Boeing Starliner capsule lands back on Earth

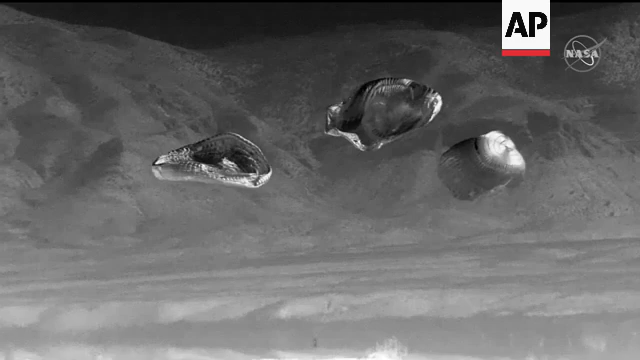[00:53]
And that touchdown coming at 549 p.m. Central Time, almost exactly six days into the mission.